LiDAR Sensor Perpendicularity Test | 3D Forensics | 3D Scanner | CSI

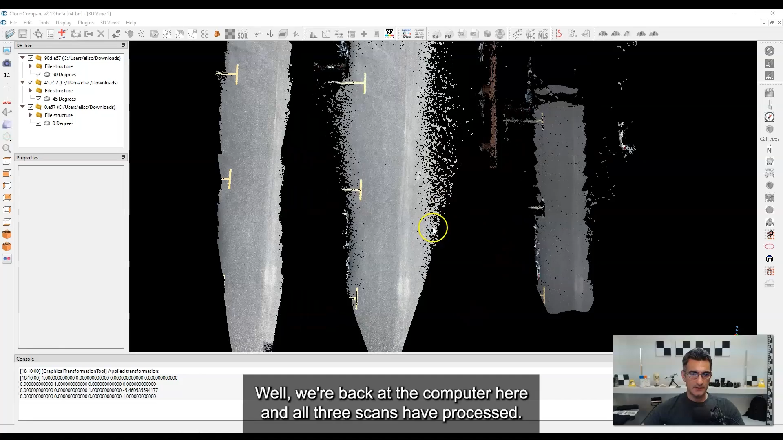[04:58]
we're back at the computer here and all three scans have processed and what I've done is I've
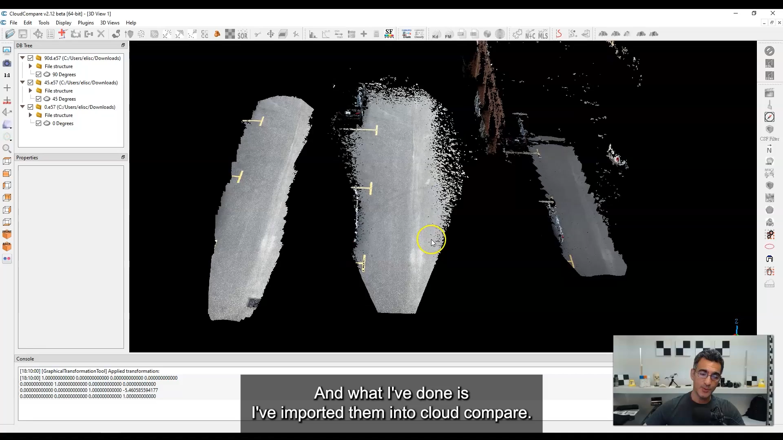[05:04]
imported them into cloud compare so I'll start one by one here so on the right this is the scan
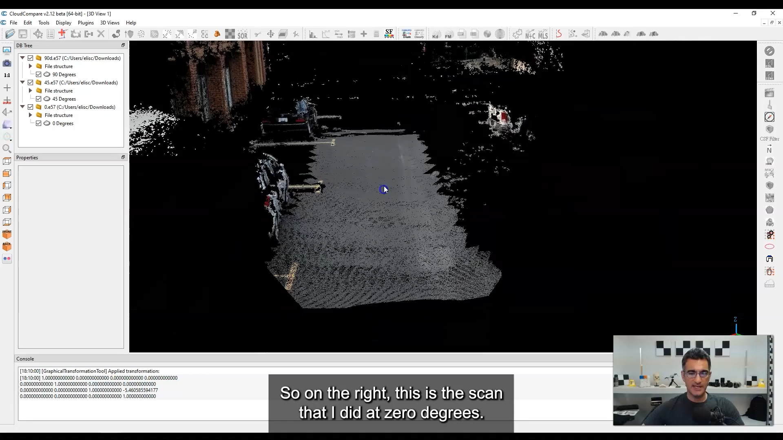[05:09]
that I did at zero degrees so basically I was walking with the sensor
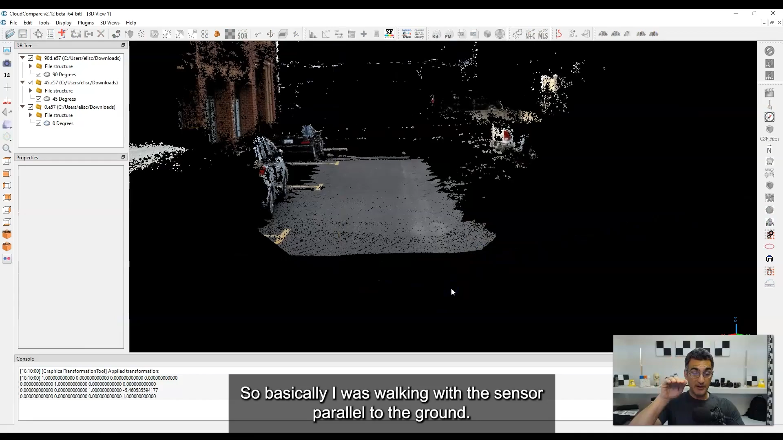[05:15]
parallel to the ground and so you can see that I have well a couple things that we can notice first
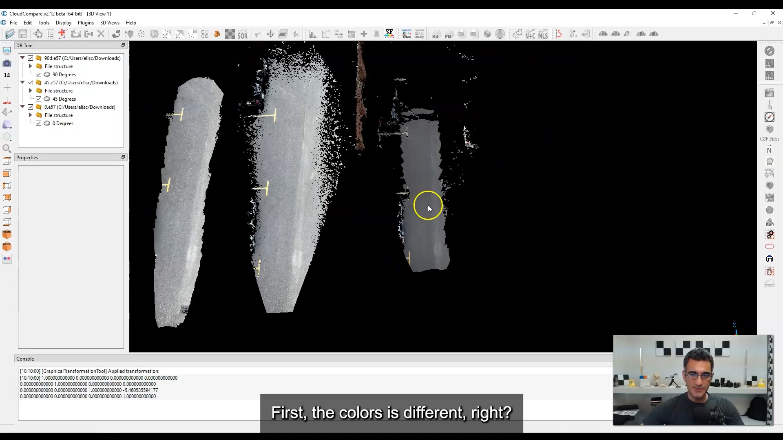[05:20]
the color is different right and so the exposure that it's getting from looking straight ahead versus down at the ground is going to be a little different so you can see it's a little bit darker than the other two that are beside me also I've
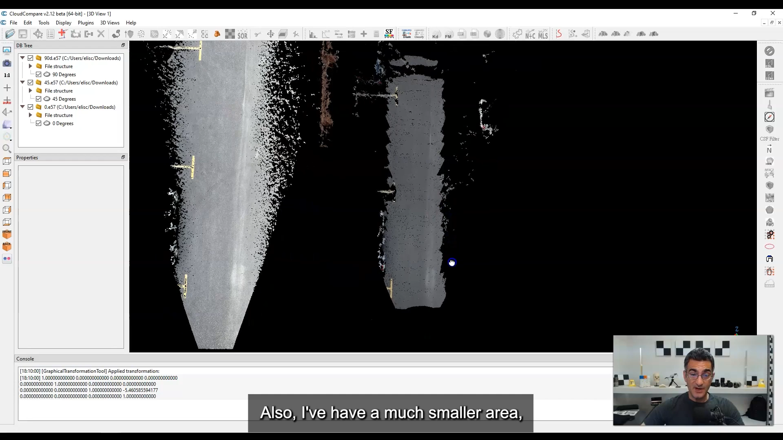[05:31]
caught a much smaller area so you I don't have as much data on the ground as I do on these
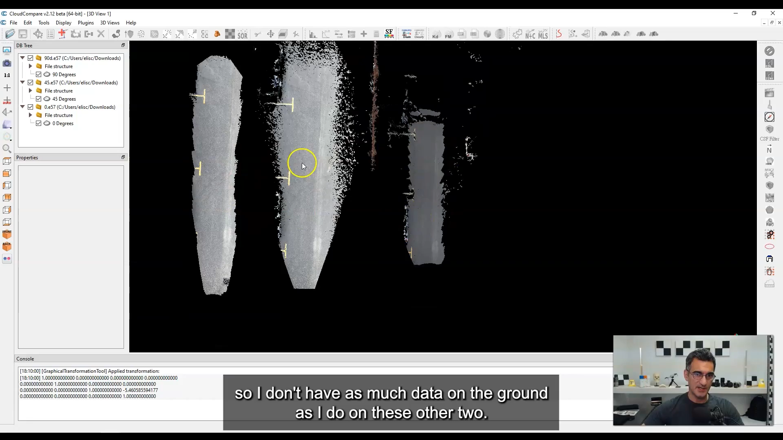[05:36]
other two and if I zoom in you'll see that I have these
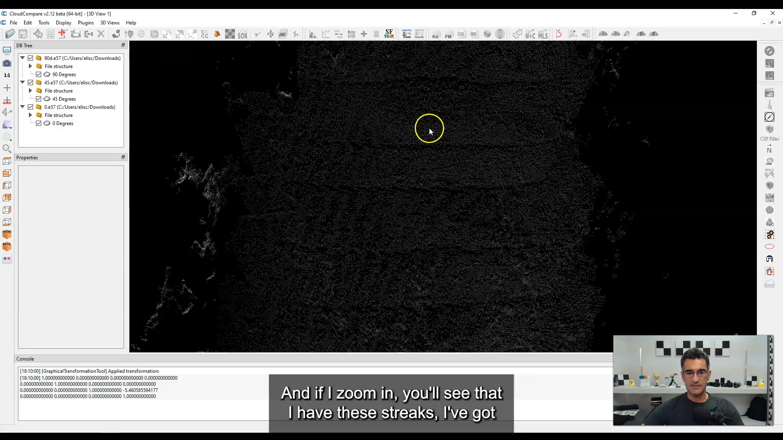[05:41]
streaks I've got sort of these noisy I just call them streaks or artifacts or whatever but
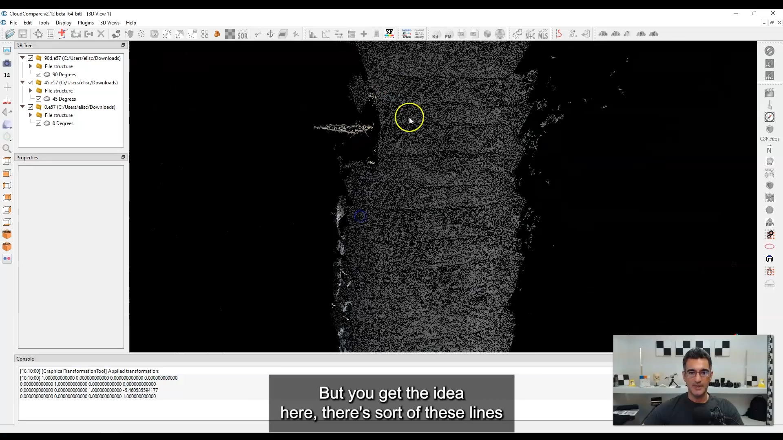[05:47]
you get the idea here there's sort of these lines that just doesn't look clean and
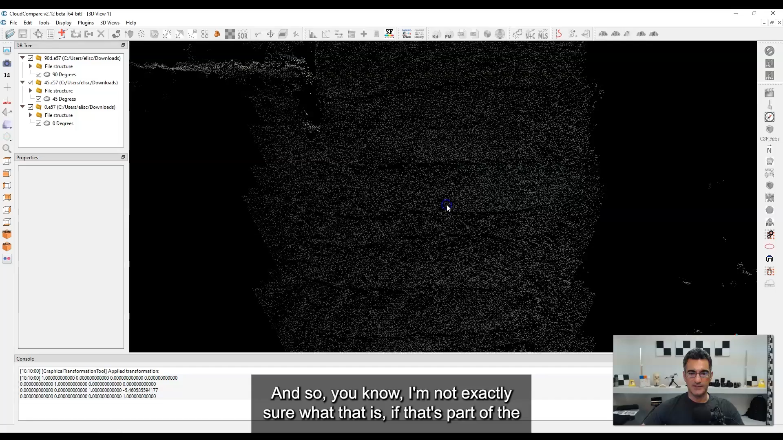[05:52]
so you know I'm not exactly sure what that is if that's part of the just the images from the photogrammetry that are overlapping but let me make this a little bit bigger so I can get in closer and see but
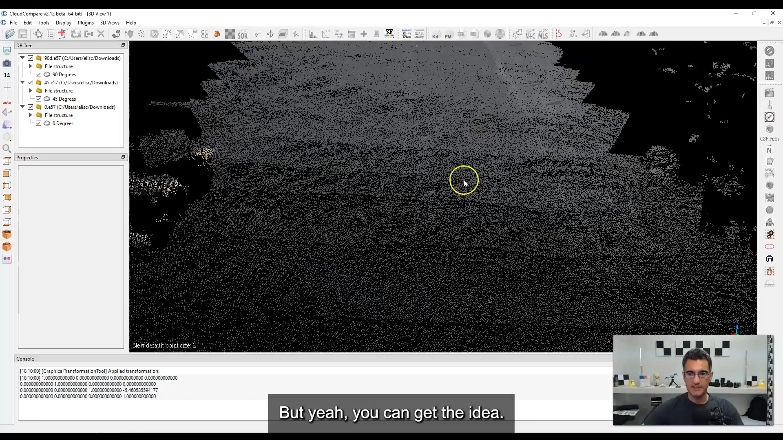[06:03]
yeah you can get the idea it's not the best solution here and I got a lot of these straight points that were out
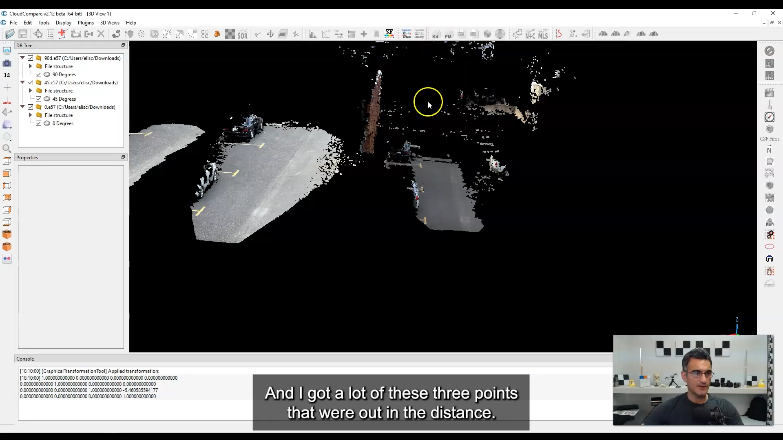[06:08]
in the distance now if I go to the 45 degree one that's right in the middle here you see that I
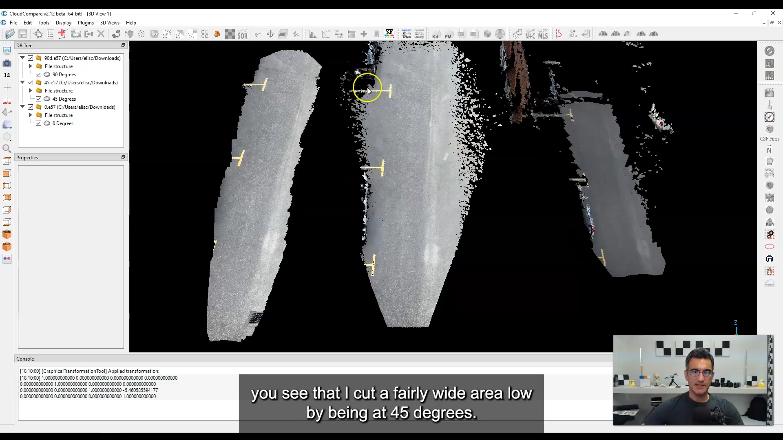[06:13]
cut a fairly wide area being at 45 degrees and if I get in it looks
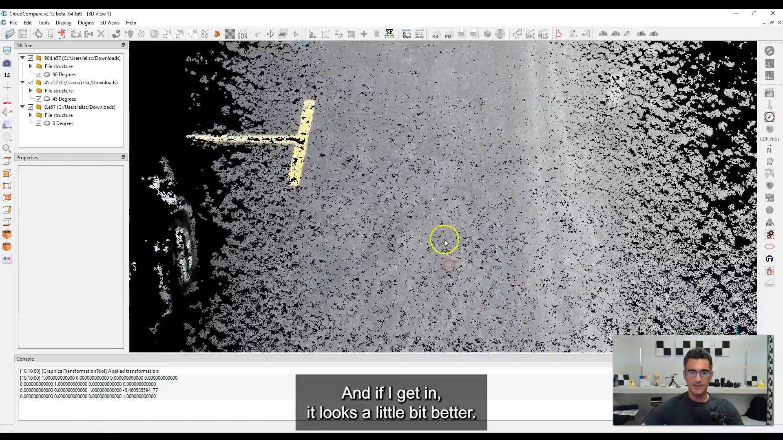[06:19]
a little bit better so if I sort of scroll down but I still get these patches here that are
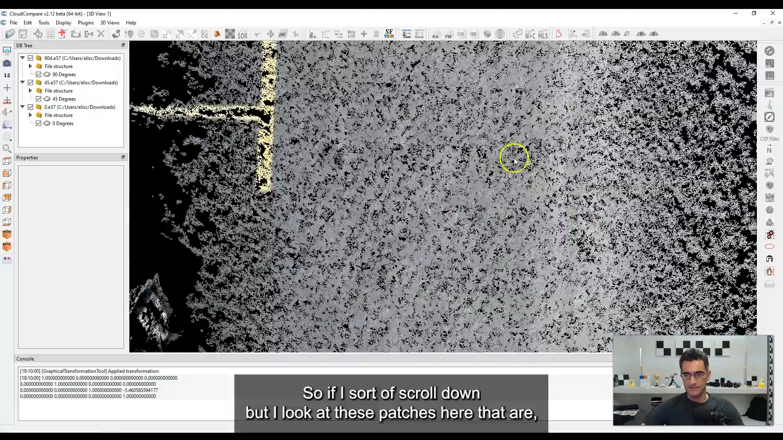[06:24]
well just a little bit of noise or something that's going on and especially on the edges
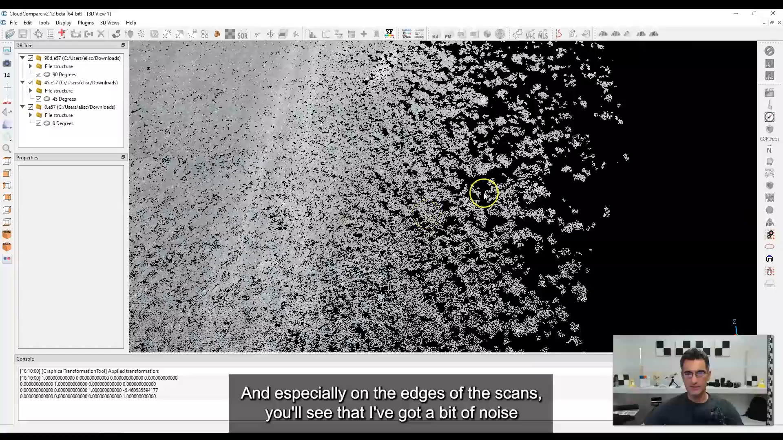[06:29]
of the scan so you'll see that I've got a bit of noise here on the edge so it doesn't
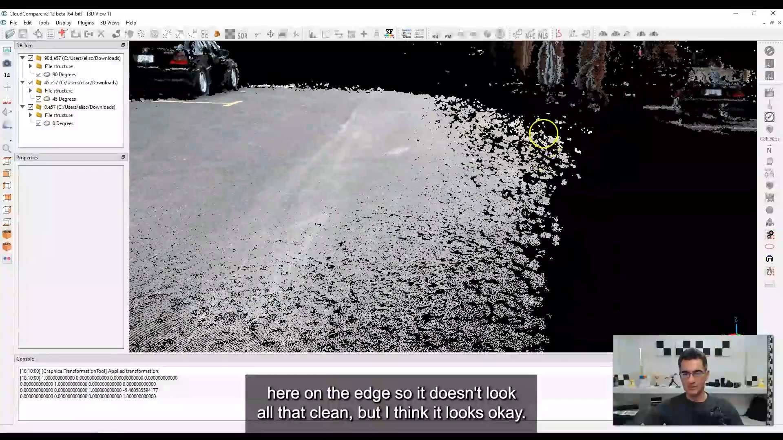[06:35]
look all that clean but I think it looks okay like in the center it's definitely an improvement in the color and the
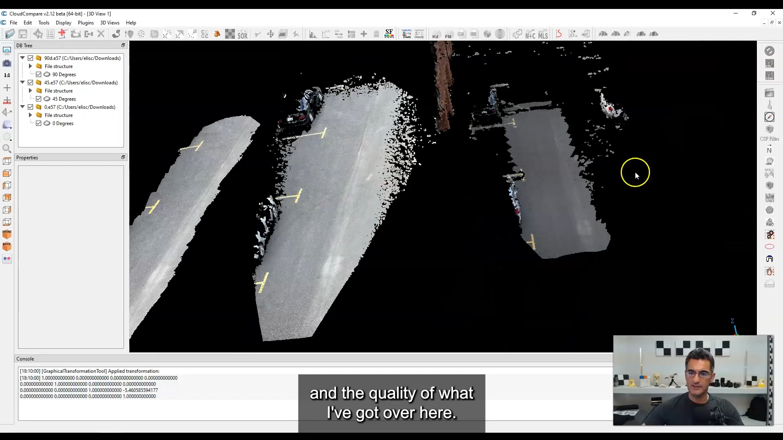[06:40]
quality of what I've got over here this wasn't too bad but I think this looks a little bit
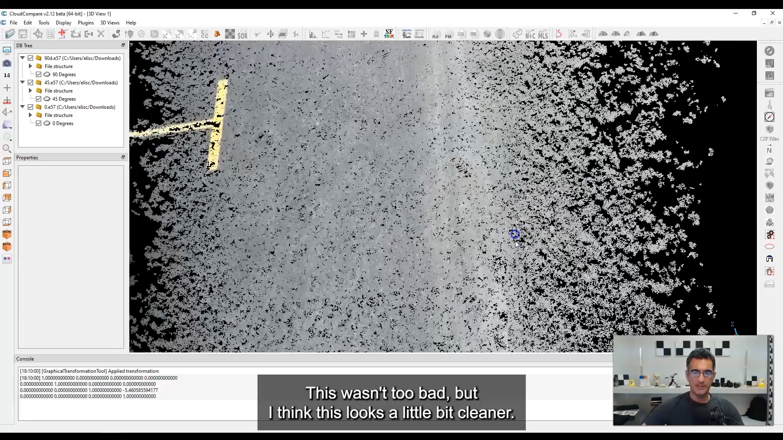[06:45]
cleaner and if we go over to the 90 degrees now the 90 degree you can see this is where I've got the
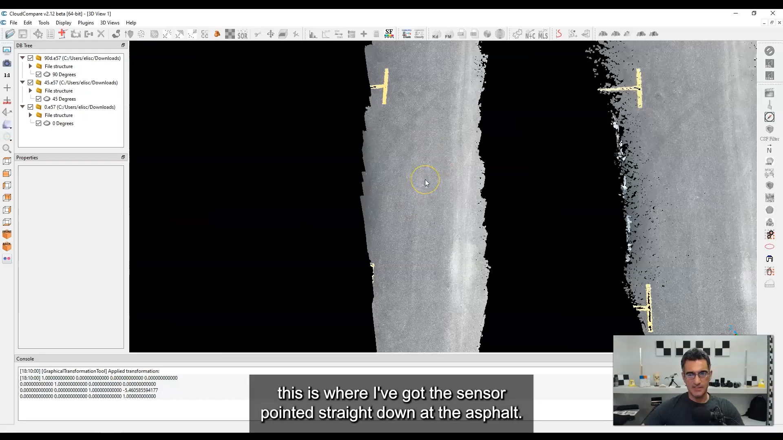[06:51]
sensor pointed straight down at the asphalt and if I get in you'll see that it looks
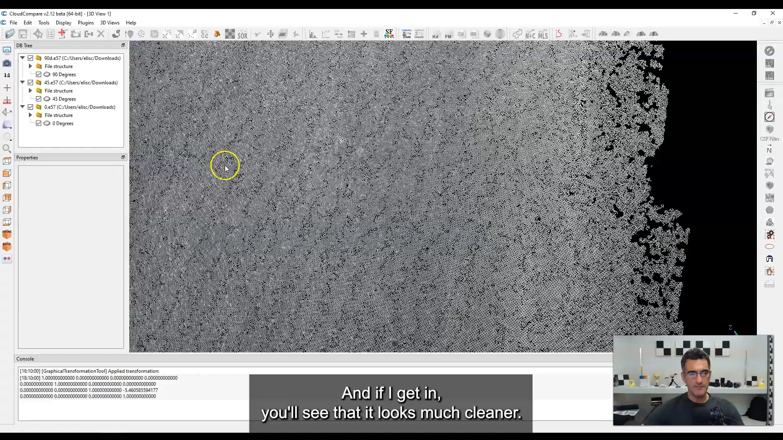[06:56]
much cleaner if I go over here to the 45 you can see this looks like a mess
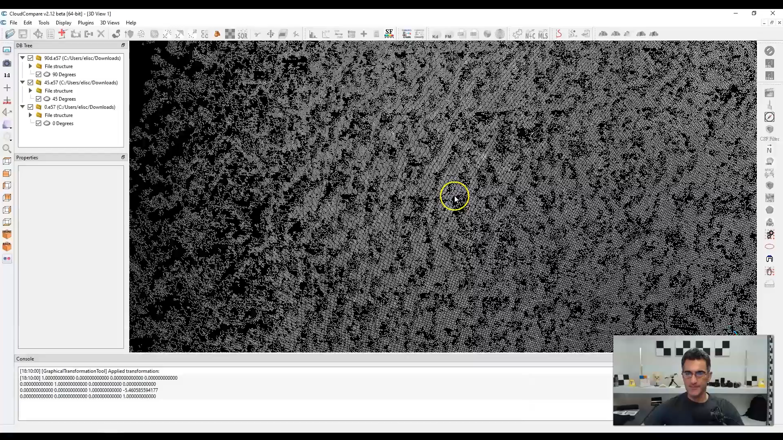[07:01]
and if I move over right much much cleaner better data not as much of
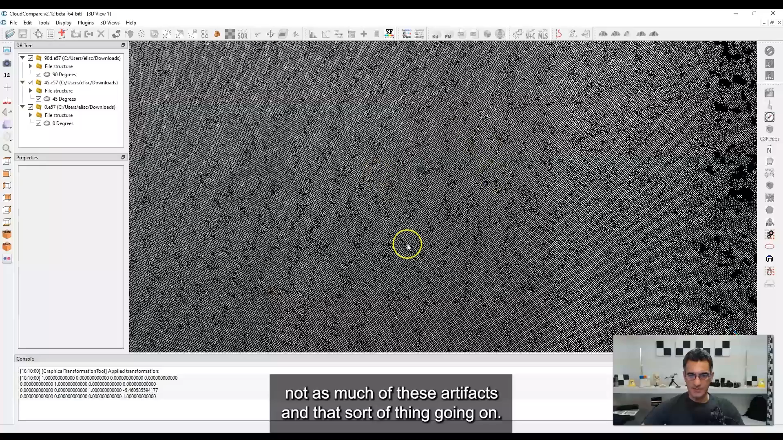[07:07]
these artifacts and and that sort of thing going on so I think without getting too
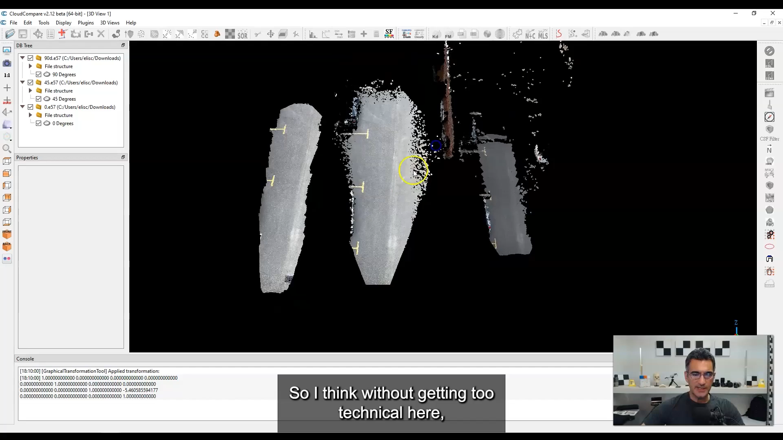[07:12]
technical here this makes a strong case for ensuring that the sensor is
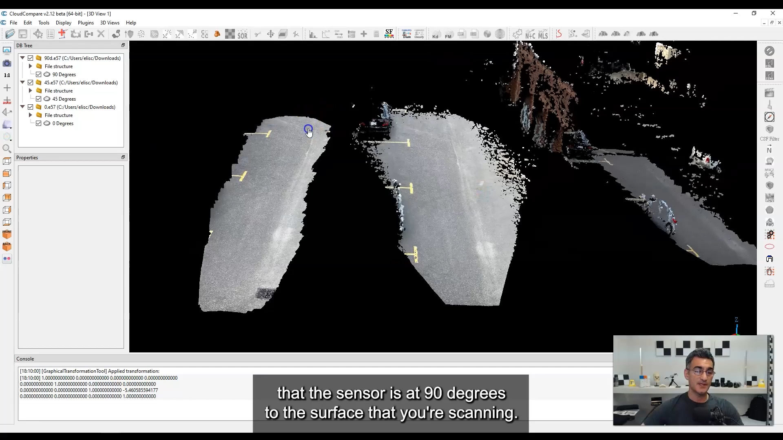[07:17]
at 90 degrees to the surface that you're scanning and so obviously here I just did the ground which is really simple but you can find yourself in an environment where you have a lot of different surfaces and a car is a really typical example because you have curved surfaces you've got vertical surfaces horizontal surfaces
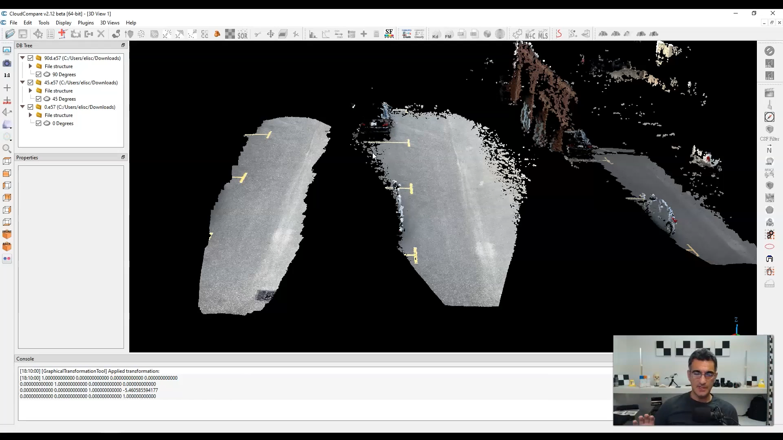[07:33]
and so you got to kind of make sure that the sensor is always moving around and trying to get perpendicular to all those
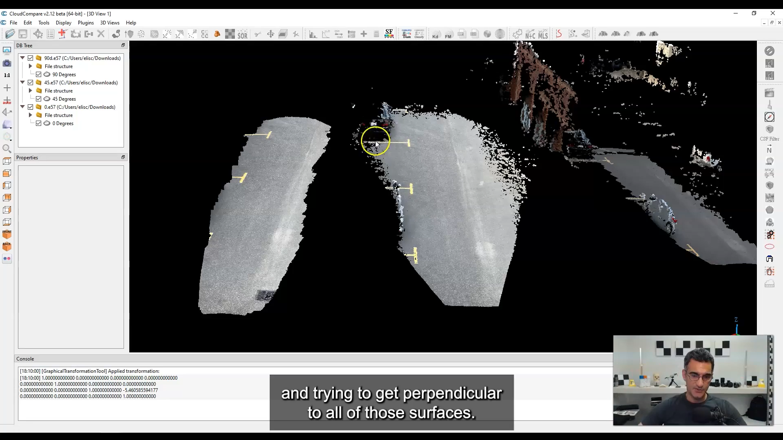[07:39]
surfaces and so sometimes that can be tricky and sometimes if you forget then
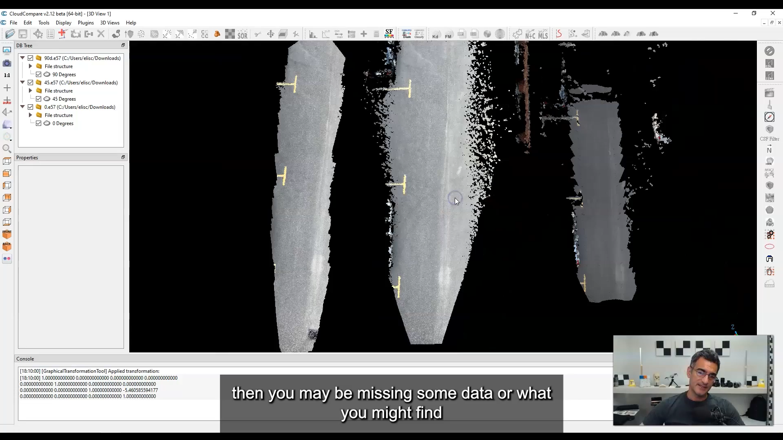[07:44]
you may be missing some data or what you might find as you start getting something like this you get a little bit of noise